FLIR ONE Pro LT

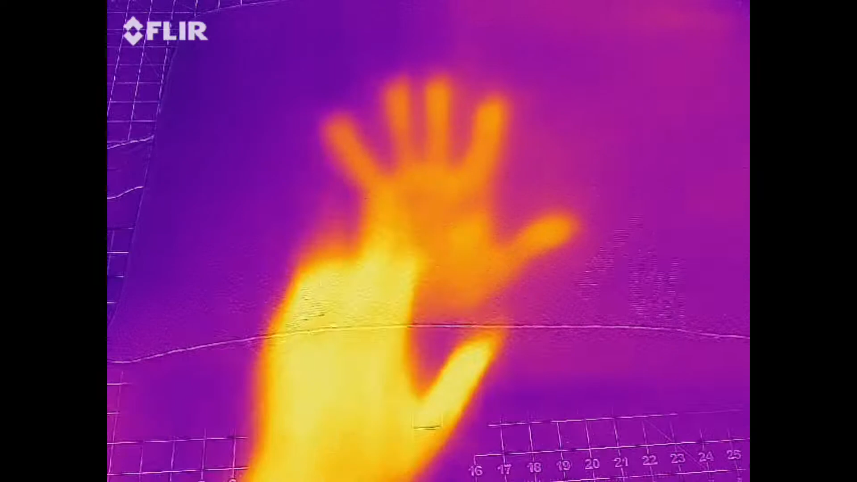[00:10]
so you guys can see i'm gonna put my hand in here as a demonstration right put my hand in here it's gonna push all the heat all right i'm gonna leave a bunch of heat on the pillow and this is what we do i'm remove the hand and the pillow is supposed to insulate in is if you can see the
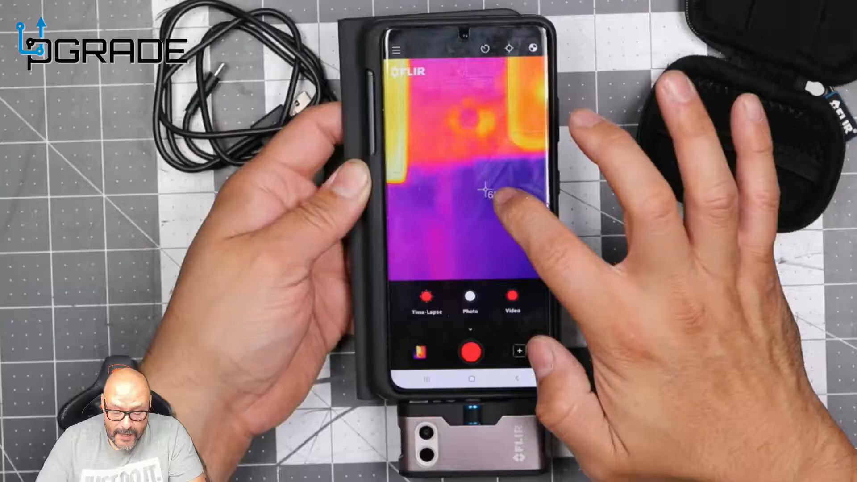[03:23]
now we have this calibrating where it's pointing out to certain degrees it's pointing it has a little laser that actually points but you can't see the laser snake it's invisible to the naked eye um it tells you exactly how hot it gets in that certain point and we're going to do a little demo of things i've done and i've ran a couple of um demos to where it's useful especially on laptops environments and people too so we're going to go ahead and record on this one all right so we're going to record we're going to go ahead and record this and we're going to face my my face so you
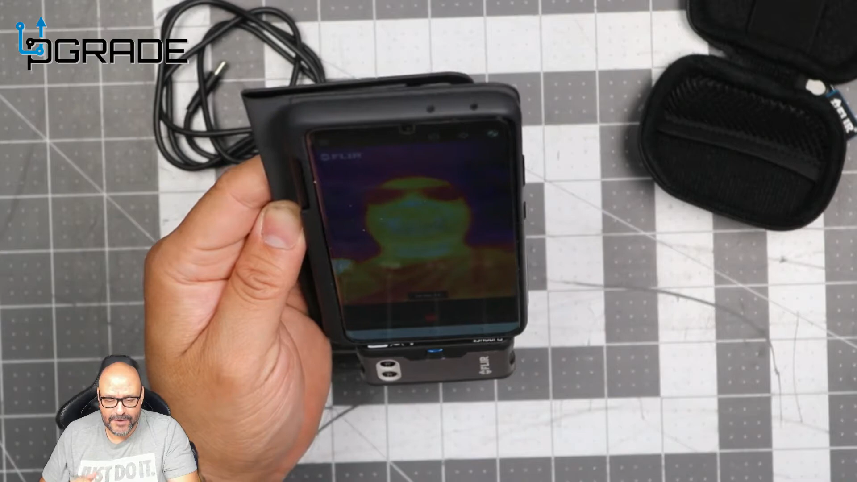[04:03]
96 97 but right now because i have a fan over me it's a little cool here so i'm a 93 92 so not that bad we're going to do the stress test right now so i'm running a program to push it to the limit and it's going up to 98 99 we're getting up there so this is a stress test and it's going pretty
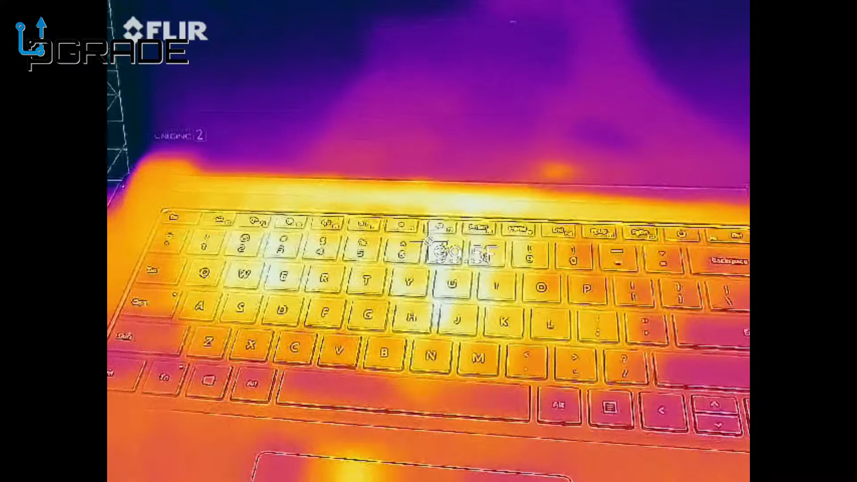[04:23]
hot as you can see all right we're running it right now and if you can see it's actually keeping it cool right now there's a little tiny spot
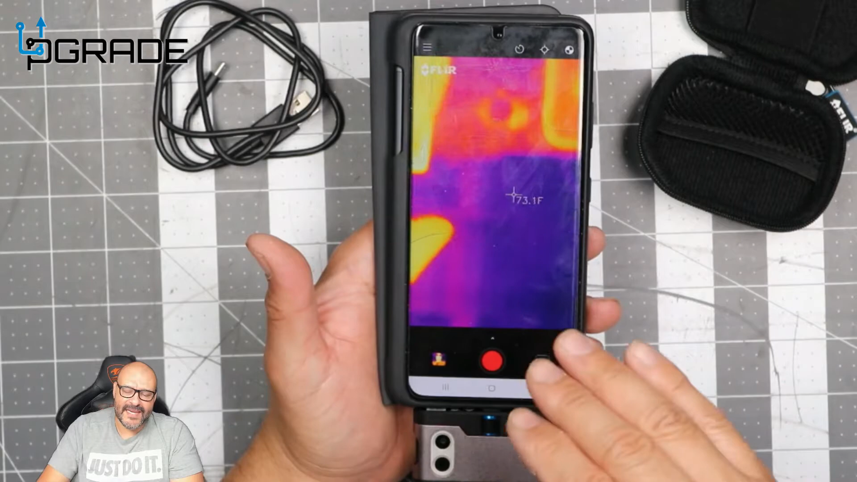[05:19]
where is all the heat this uh being dispensed from this is a great thing you could find out and a lot of tech guys don't really use this stuff they use it for other things but they're